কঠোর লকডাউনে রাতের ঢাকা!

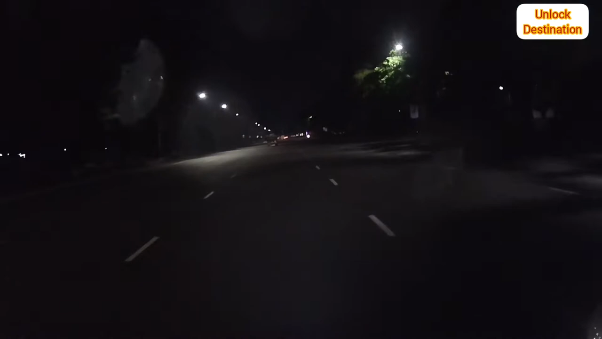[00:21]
সংসদ ভবনও পুরো ফাঁকা, নীরব নিরিবিলি। লাইট মনে হচ্ছে কিছু লাইট জ্বালানো হয়নি।